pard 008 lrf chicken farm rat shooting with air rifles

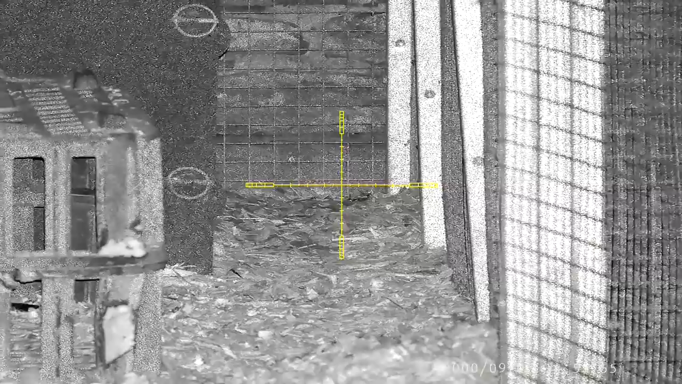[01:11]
It's always nice to get your first kill of the session, I'm hoping there's going to be plenty more. I walked out the back of the stables to see if there was any action.
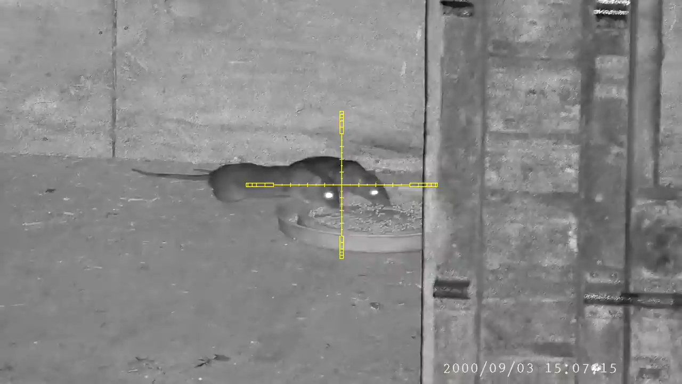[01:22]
I noticed these two rats out feeding but they wasn't waiting around.
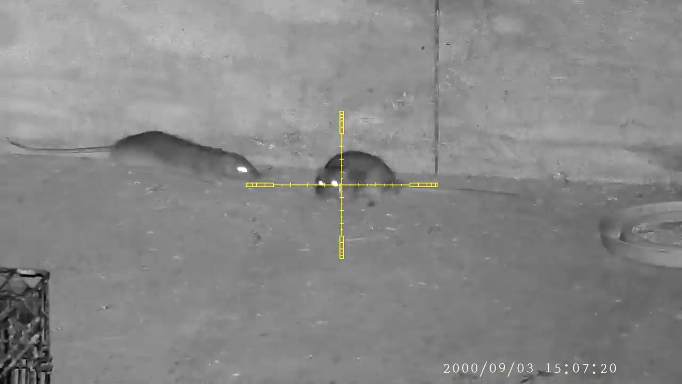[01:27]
This one finally makes his last mistake and the pellet hits so hard it stops the rat dead in his tracks.
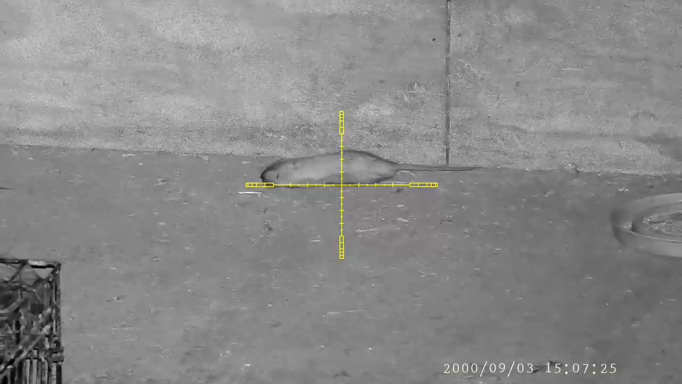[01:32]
Being lazy I sat in the jeep and waited for another shot. It seems to me that the rats already know what's going on and
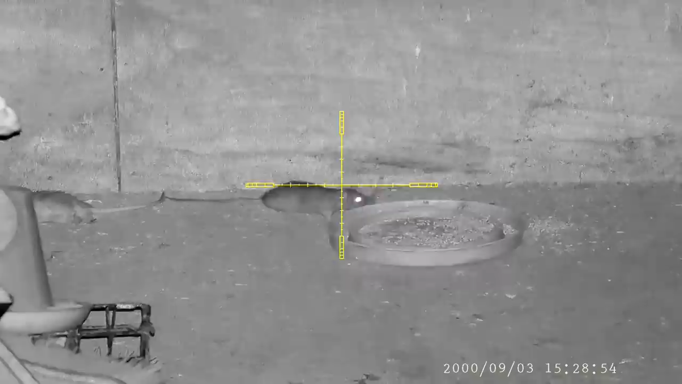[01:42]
they don't want to settle but you'll always find the odd one out. My trigger was already on this firing point. The split second at the rat's stops I sent him to join his mate.
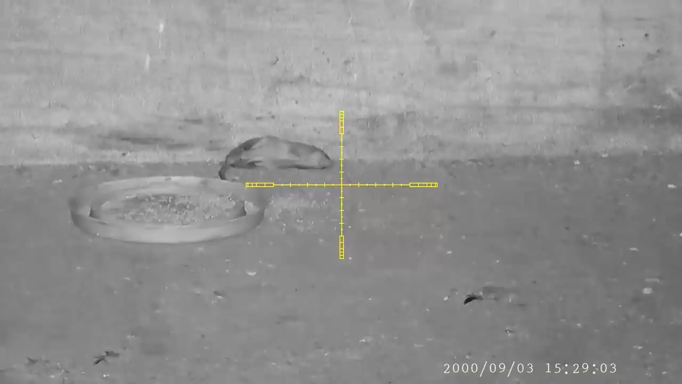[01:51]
Back out the front of the chicken pens I noticed
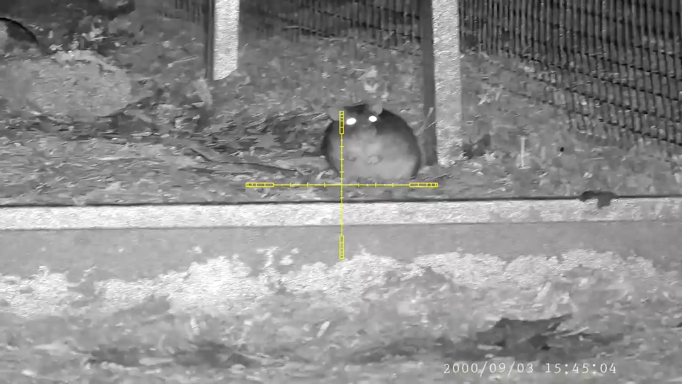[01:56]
this rat just sitting there so I quickly range find it to allow for the correct amount of hold over.
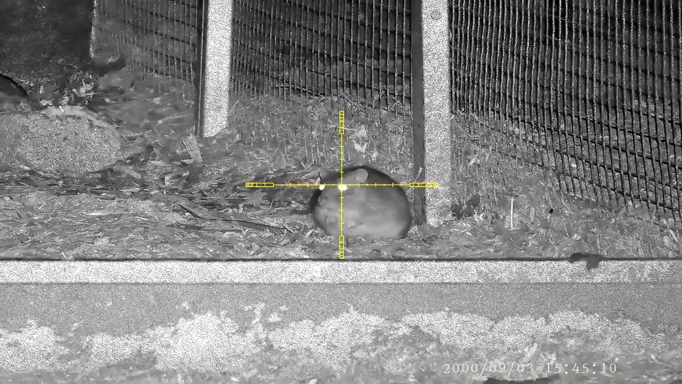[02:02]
I never rush any of my shots, I like to get the best footage that I can, also kill all my pests with one shot. Now and then things happen and we need to use a follow-up shot but I never get over excited and I always take each and every shot the same.
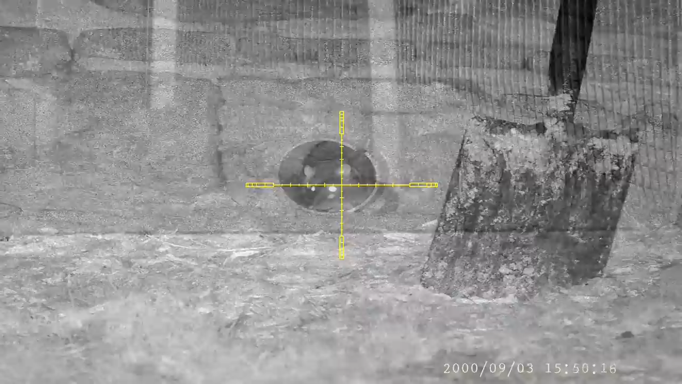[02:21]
This rat decides to check if the coast was clear giving me enough time to send a pellet to his brain box. The pellet hits his mark and his lights out for this rat. I could see that this rat had gotten himself stuck in the bars so being the kind man that I am I helped push him free.
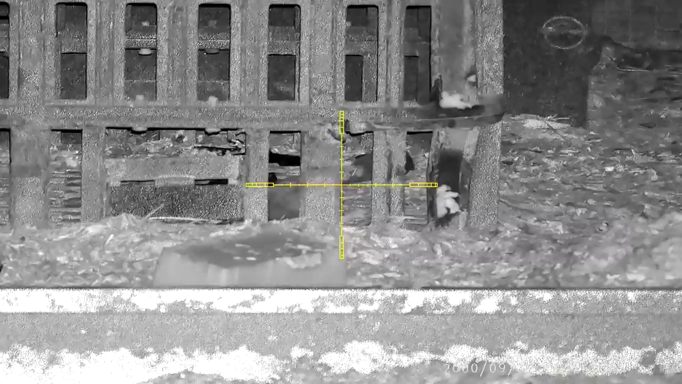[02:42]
The only thing is he didn't seem very happy with my help. Oh well, in this life no matter what you do you can't please everyone.
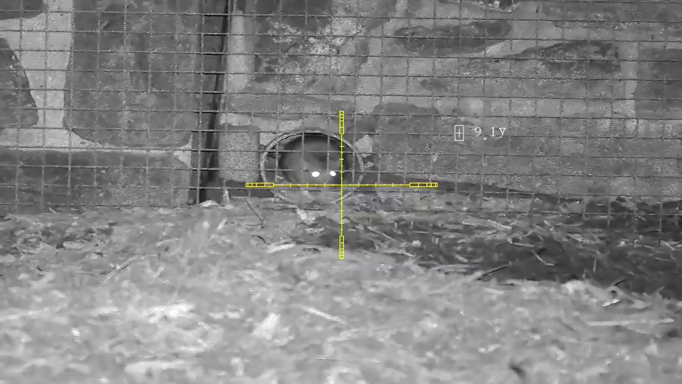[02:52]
I found another rat hiding in one of the drainage pipes so I quickly range find the distance and wait for the right moment. This won't be an easy shot but unlucky for this rat the sheriff has been doing his own work on his aim points. A true saying, practice hard, shoot easy. This rat comes in to take some peanut butter. I was ready and waiting.
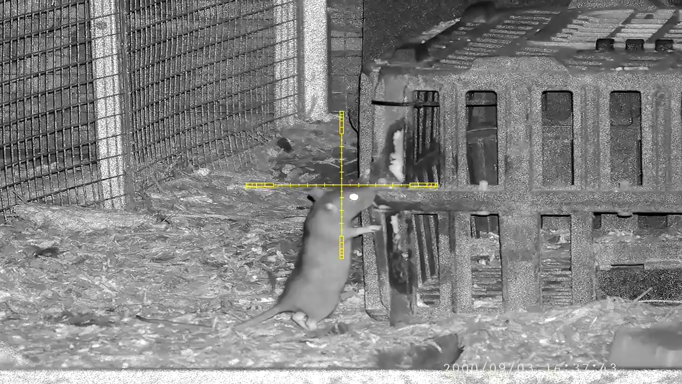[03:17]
A very clean shot lands and that's another rat down.
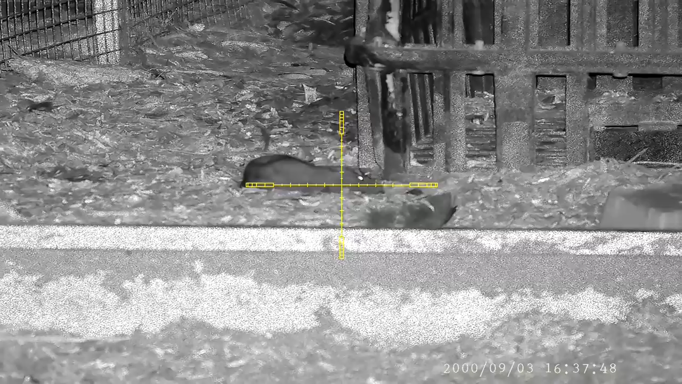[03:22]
So far tonight things are going really well. It's quite warm and there's not much wind. Another rat thinks it's safe hiding behind the mesh and lying down low to the ground. I start to get my breathing under control and gently squeeze the trigger. These shots are very difficult and need some good trigger control as well as breathing.
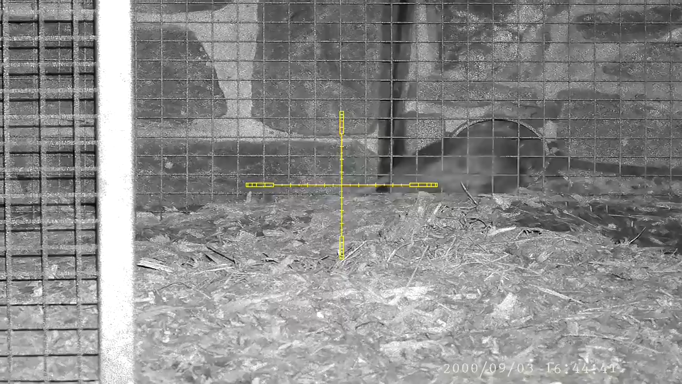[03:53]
Another rat pops out from the same pipe.
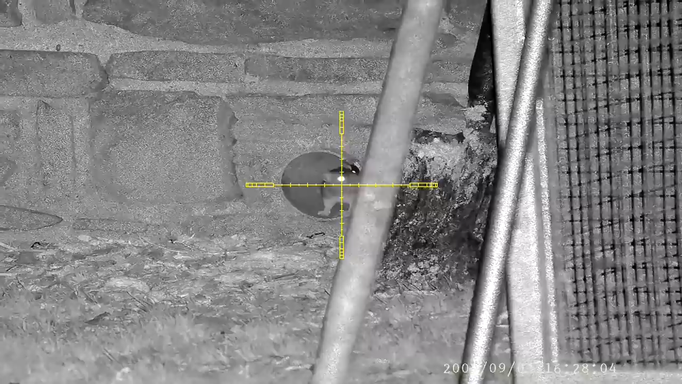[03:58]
There seems to be a lot of action in this area tonight. I place the cross here on his head and I pull the trigger. After a few dramatic flips around it's all over.
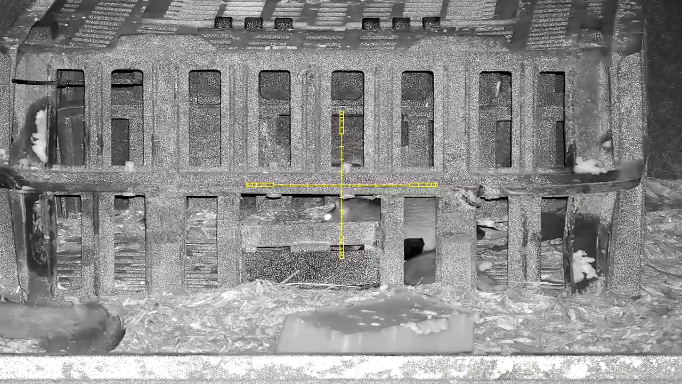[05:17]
Keeping the gun as steady as I can, I work out the old over and as soon as I'm happy I let the shot go.
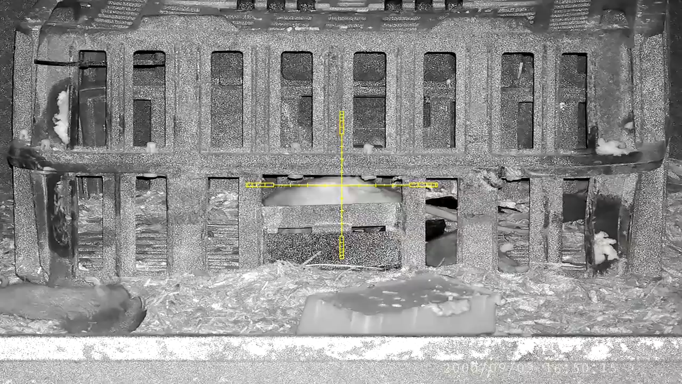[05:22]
The pellet lands straight to the swede. So far tonight this session's going really good and the bodies are starting to pile up.
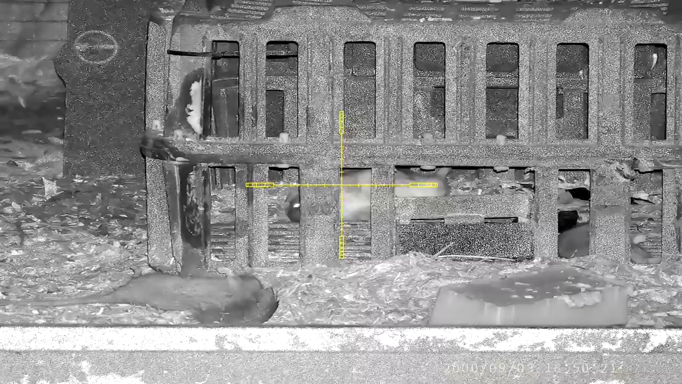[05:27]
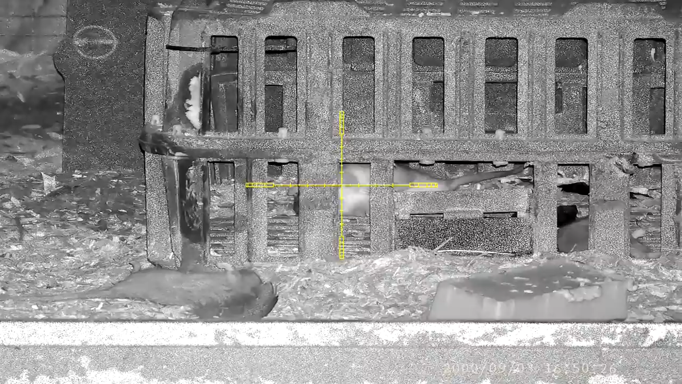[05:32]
When I was scanning the wall and I come across this rat, I couldn't believe my eyes. He took up the full gap in the wall. After the shot lands, you can see how big this rat really is. There's no movement, bouncing or nothing. Big Bertha's going to need a bucket all for itself.
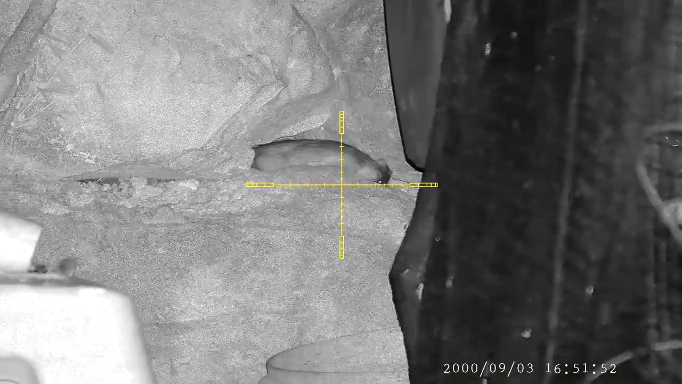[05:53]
I was standing there patiently scanning around. Then some stones falling caught my attention.
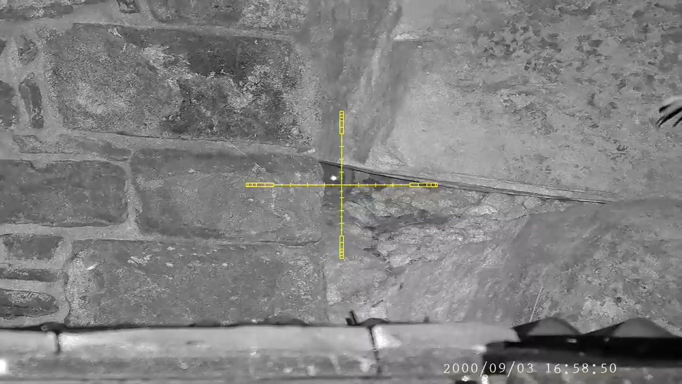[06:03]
So I started looking above the chicken pens and found this little fella hiding in the wall. I started to get my breathing under control and ready to take the shot. The pellet hits really hard. Sadly he kicks inside the wall and we don't get to see him bleed out. I soon found another one up above the chicken pens.
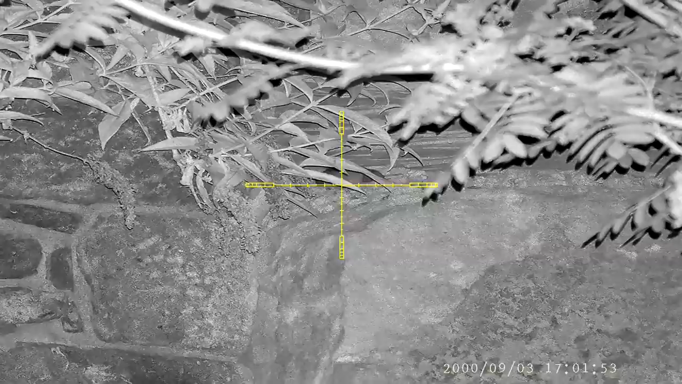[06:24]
Using the same technique, I send him to meet his maker. It just goes to show that rats can be found anyway. So before you go to sleep tonight, make sure you close your bedroom windows.
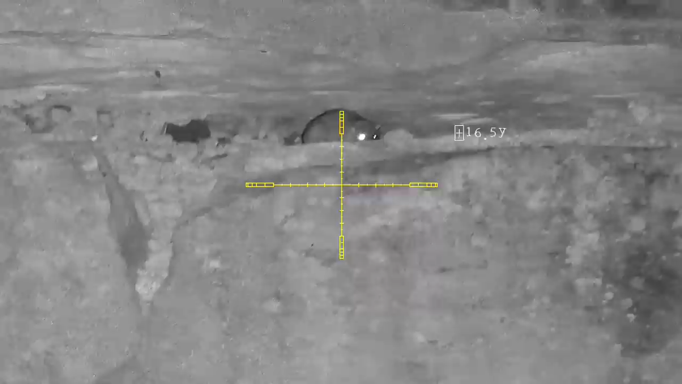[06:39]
We have another big fella, just relaxing on the wall.
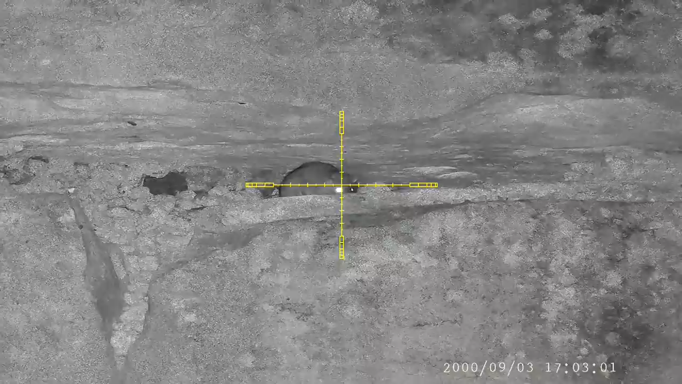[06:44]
We can't have none of that in this area, so the sheriff sends him on his way. I'm sick of handing them their eviction notices. The only thing they seem to listen to is violence.
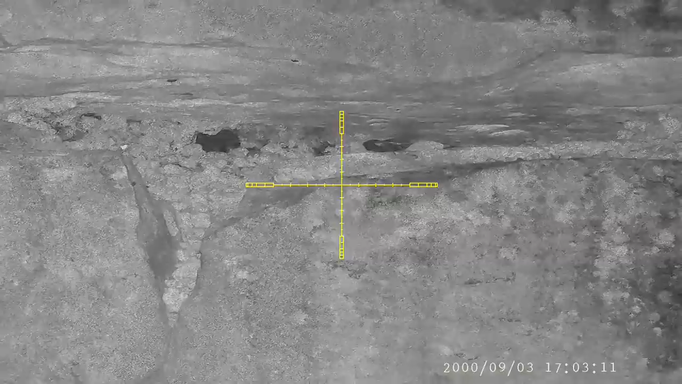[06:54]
Above the chicken pen seems to be an hot spot.
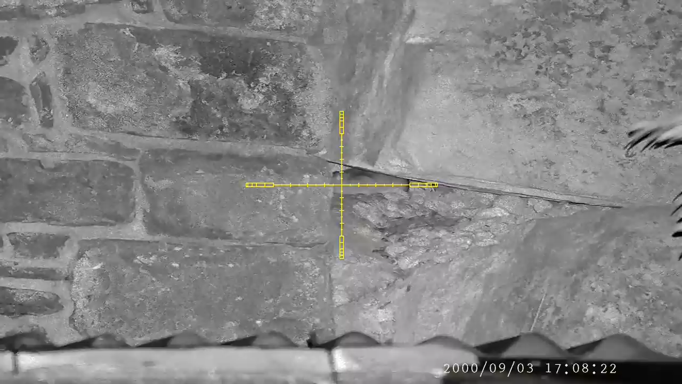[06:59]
I'm glad the stones fell and gave away the hiding place.
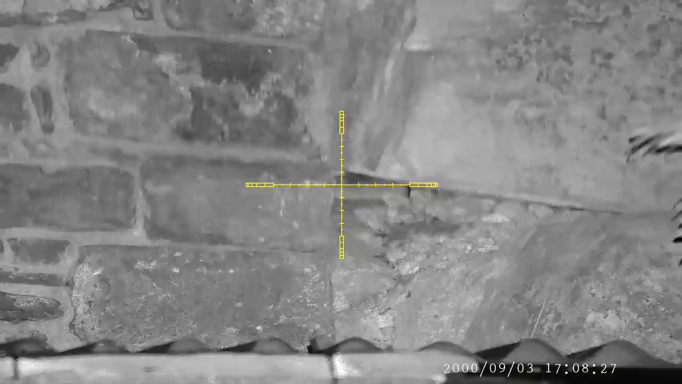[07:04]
Down goes another rat. I'd say the landowner's going to be happy with tonight's results.